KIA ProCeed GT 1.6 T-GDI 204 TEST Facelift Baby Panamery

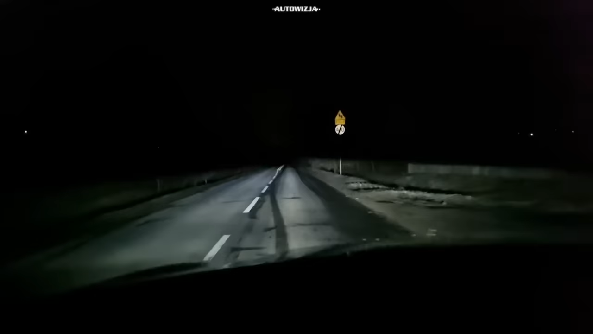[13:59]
Jeszcze przed cennikiem, szybki rzut oka na te nowe światła, które świecą nieźle, chociaż nie jakoś rewelacyjnie. Dziwnie działał za to system automatycznego przełączania świateł pomiędzy drogowymi i mijania, które czasem nie chciały się włączyć, a czasem zbyt długo zwlekały z przełączeniem i tym samym delikatnie oślepiały nadjeżdżających. To pora na cennik.